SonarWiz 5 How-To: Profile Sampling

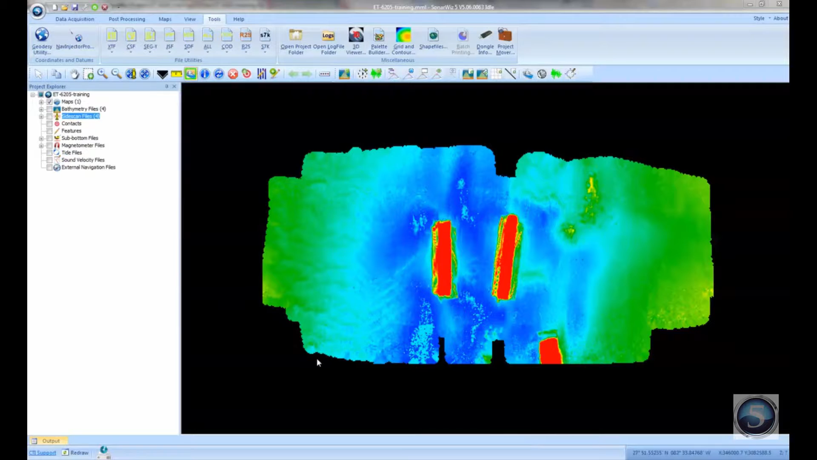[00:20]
So what we've got shown here is a small bathymetric mosaic made from the EdgeTech 6205 system. And we've got both the side scan and the bathymetry data. And what we've done is used our exporting tools to combine this into a 3D view.
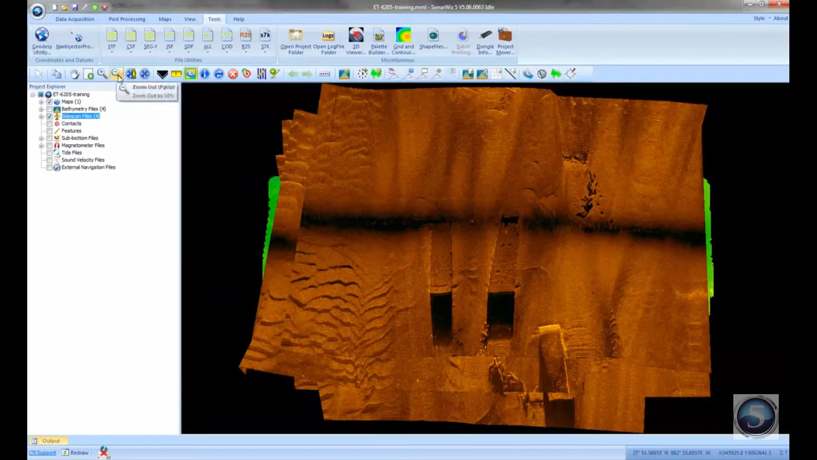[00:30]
So here's the 3D view showing the side scan draped on top of the bathymetry. You can clearly see these two barge objects here in the middle and some sand waves over here on the side. And the tool that I want to show today is called our profiling tool. And it's very easy to use.
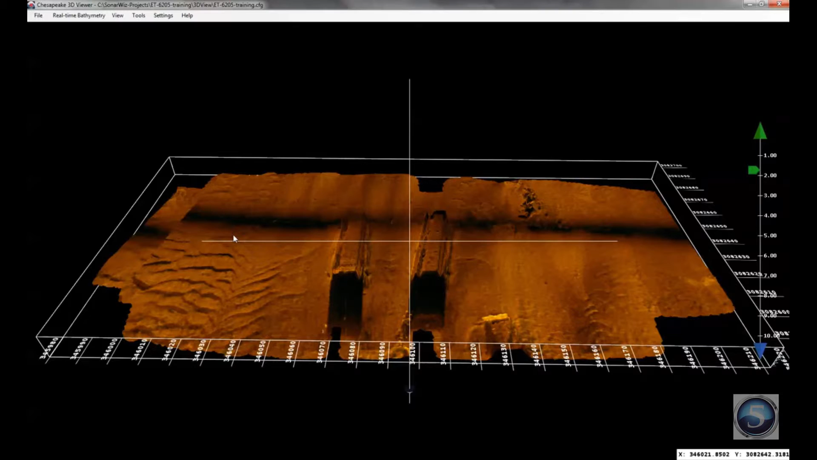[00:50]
What it gives you is an X, Y, Z set of points across any cross-section of the mosaic. And the way you use it is you hold the shift key down and you just drag your mouse along the area that you want to profile. So you can do this as many times as you want. When you release the mouse, obviously the animation stops. And what you've got is a graph that is plotting out the depth along that profile track where you've dragged your mouse. The depth points themselves, of course you can recolor it and stuff like that.
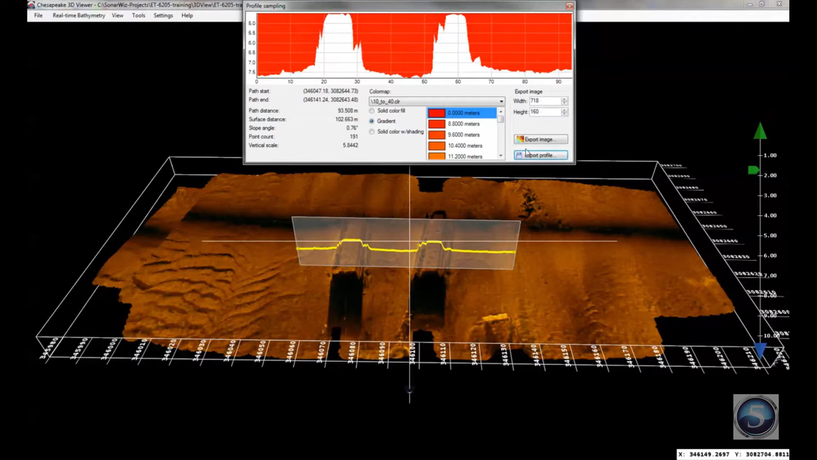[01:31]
But the depth points can be exported using this export profile button. And you can give it a name, barge profile for example. And that will save the set of X, Y, Z points. Or if you like the graph picture, you can save that as well.
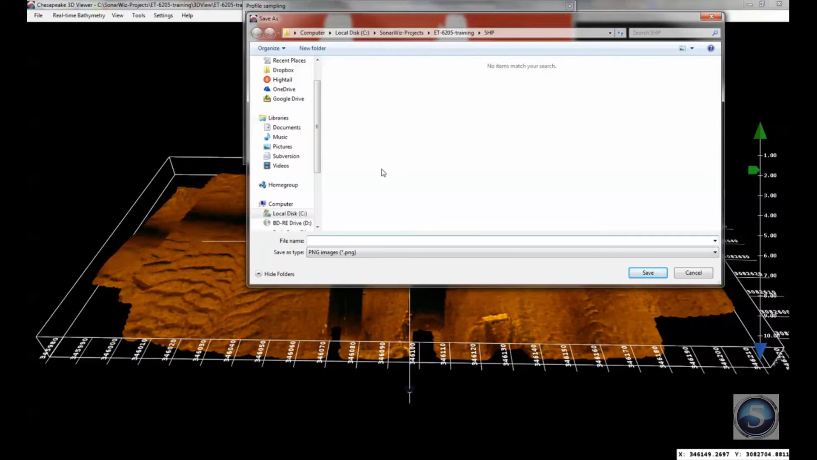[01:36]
So you can give that another name, barge profile, and save that as a PNG file.